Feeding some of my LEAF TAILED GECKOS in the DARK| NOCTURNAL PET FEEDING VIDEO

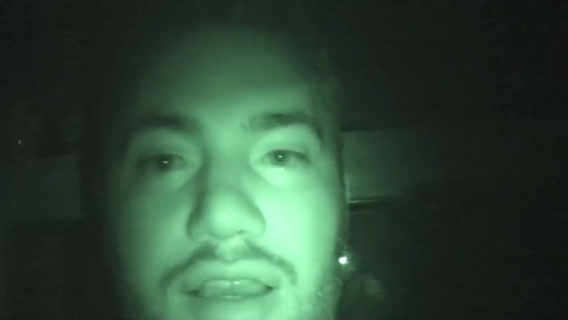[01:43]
So, we are now in complete darkness.
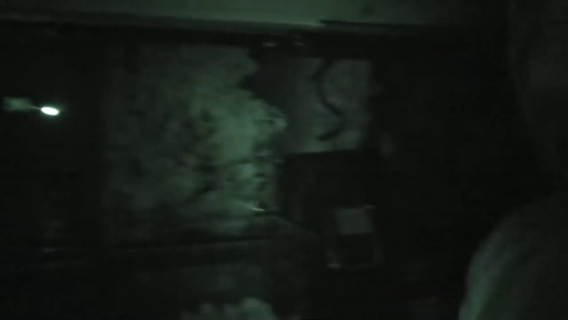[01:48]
And here are the enclosures in front of me.
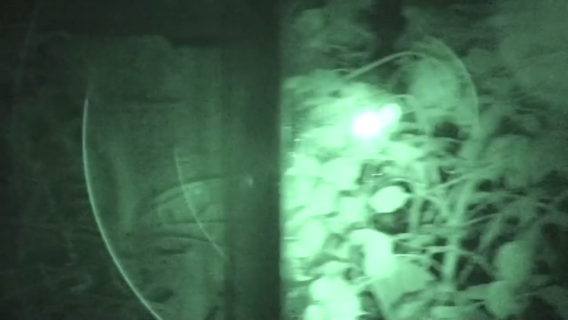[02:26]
But, yeah, here I am. These are the enclosures. You can see no name.
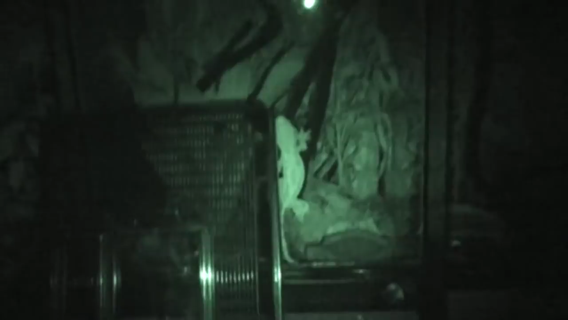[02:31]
The crested gecko there, who still doesn't have a name.
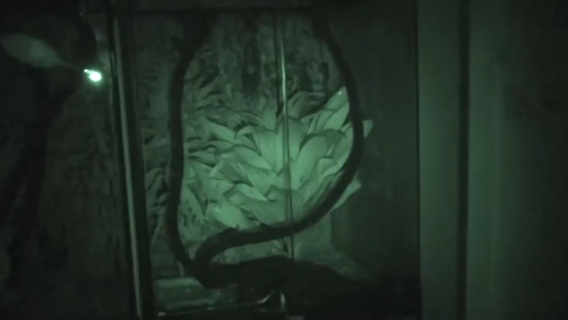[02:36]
And Pingu is somewhere in here doing her thing. And we have a few fantasticus up in these tanks.
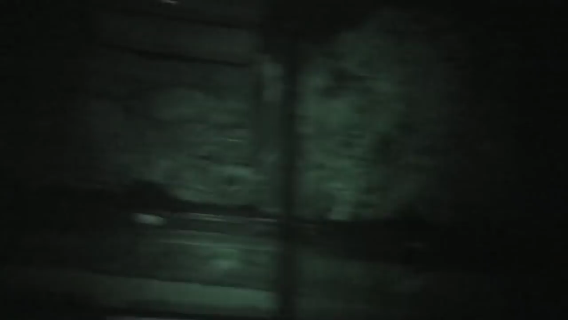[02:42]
So, let us feed a few of these geckos. And I hope you guys are going to enjoy that
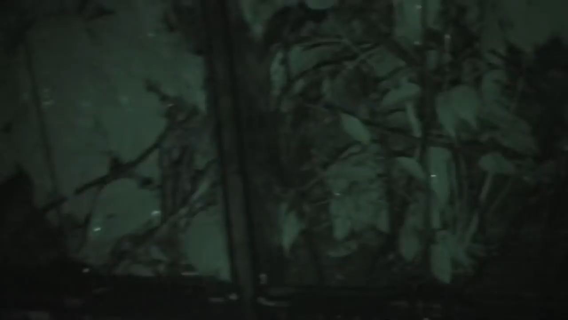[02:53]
as sort of something to lay you over until...
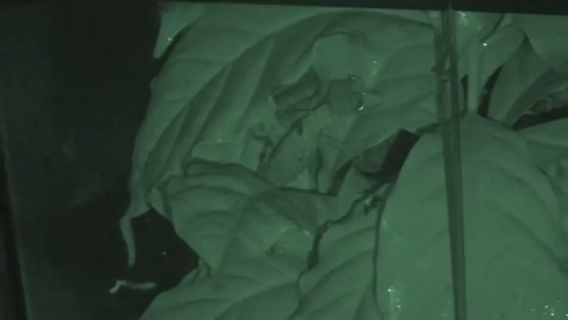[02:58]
Hey, look who's drinking. Until next week when I come back with loads of PetFest footage.
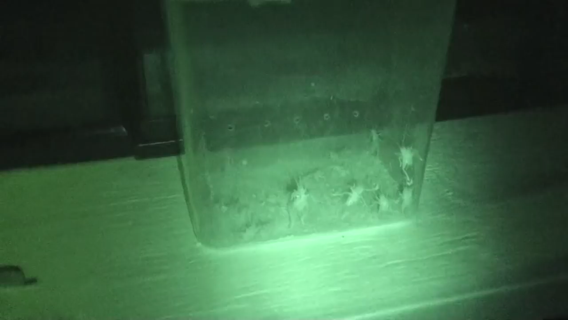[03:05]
So, everyone in these tanks has actually already had a pretty decent meal yesterday. This is sort of just like going to be supplemental feeding for fun.
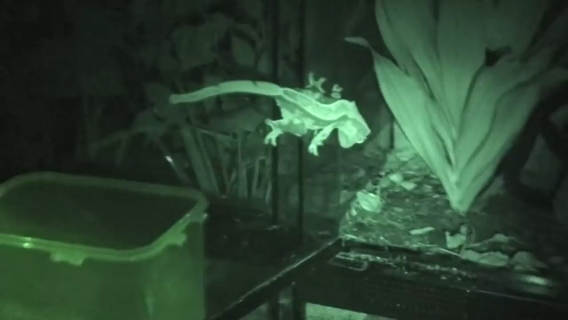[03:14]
Now, I know I said I was feeding Satanics in this video.
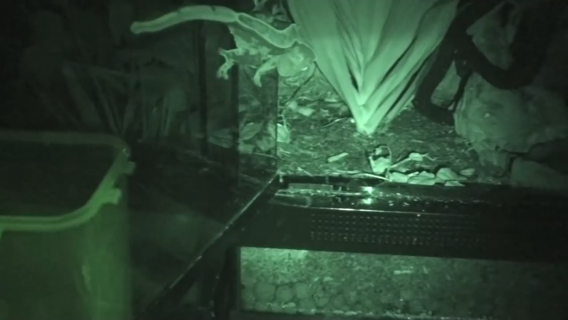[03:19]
But why don't we give a little no-name of Cricket here since she clearly would like a snack. Hey, girl. There you go.
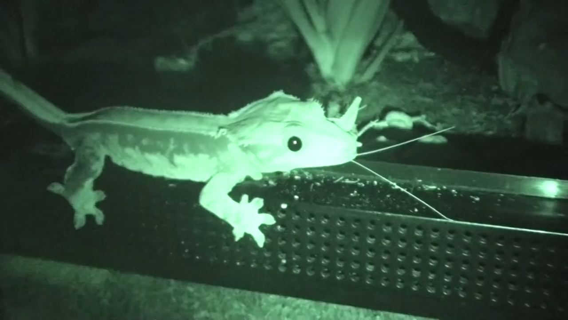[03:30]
Ouch. Not a good time to be a Cricket.
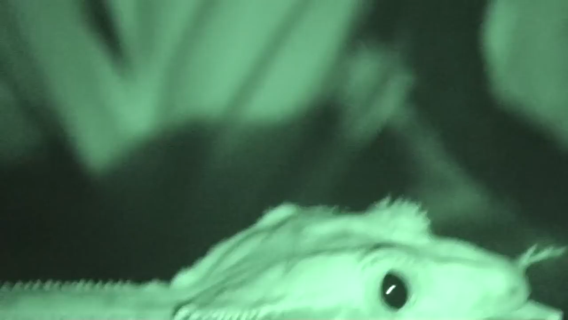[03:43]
All right, madam. You're going to need to please move back into the tank. Thank you.
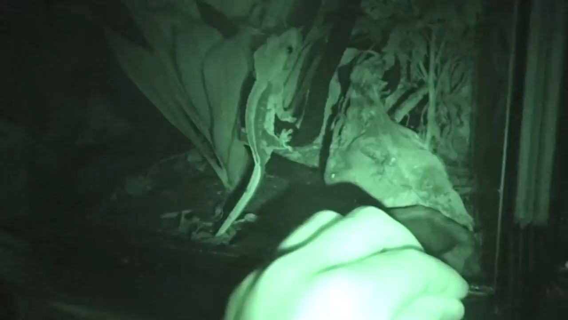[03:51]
How about Pingu? She's definitely going to know something's up now. So, better make sure she gets a little snack too.
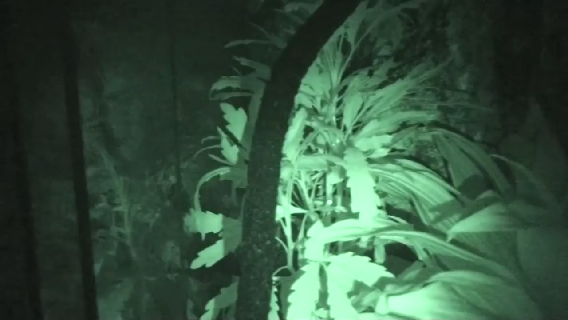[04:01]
How are you? This is the thing that's hard about filming like this in the dark. Literally, as I've said in the past, what you see is what I see.
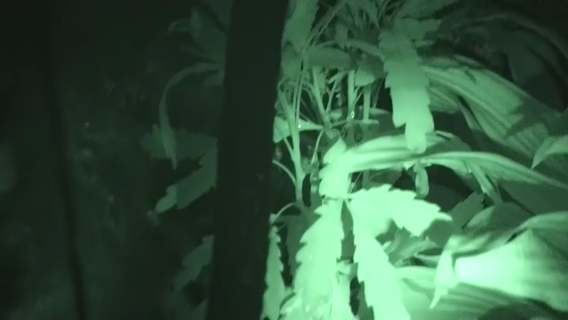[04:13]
So, when I'm looking for one of my geckos in these tanks, I can't see any better than you can. So, I have to use this camera to find them. I'm not sure where she is. So, she's going to be okay. She ate like a pig yesterday. So, she should be fine. All right, guys.
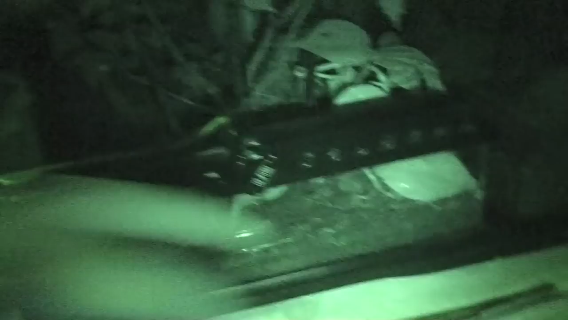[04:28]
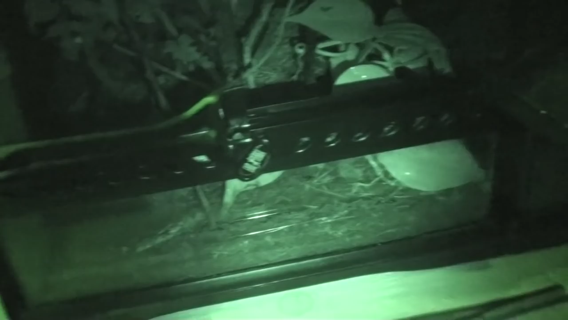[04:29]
This is a lovely... Oh, my favorite word, lovely.
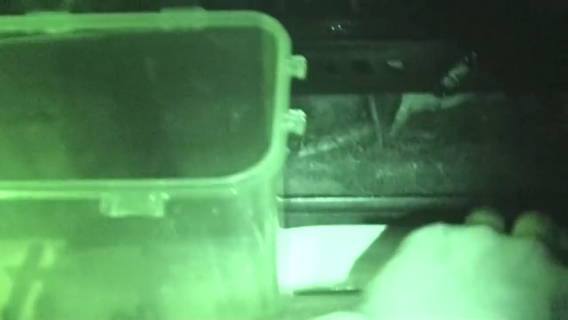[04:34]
Everything is lovely, isn't it? This is a nice pair of fence.
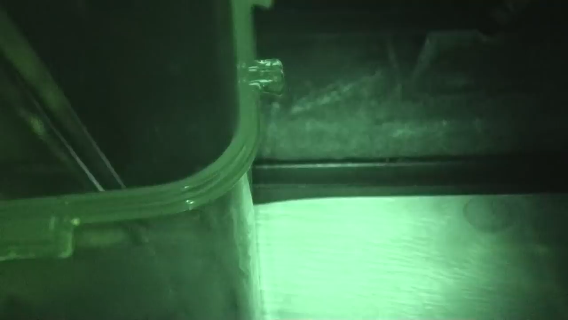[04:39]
Up here on this shelf. See if they would like some food.
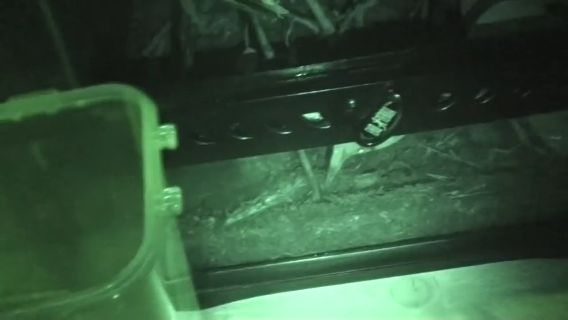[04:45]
Hello, young lady.
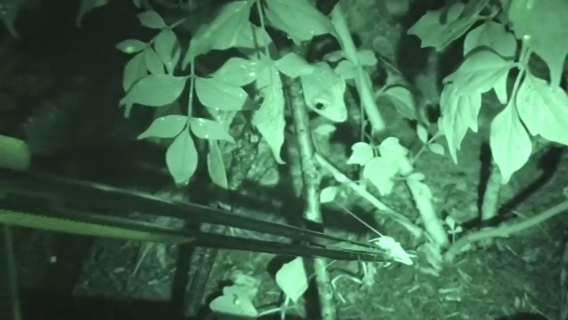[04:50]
Can I interest you in a Jiminy? Ah, yes, of course, she says.
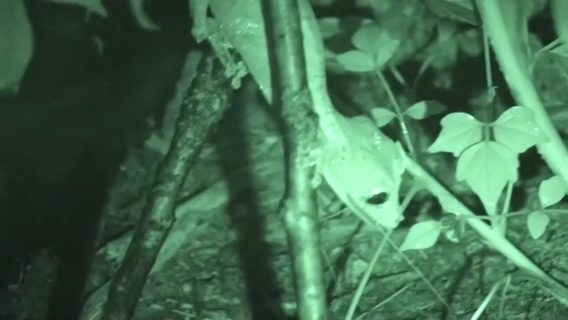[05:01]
There you go, girl. Now, where is that male? Ay-yi-yi. It's one thing to try and let... Oh, there you are. One thing to try and find a crusted gecko without the lights on. It's another thing to find a leaf tail. And, ironically, I found him by his tail.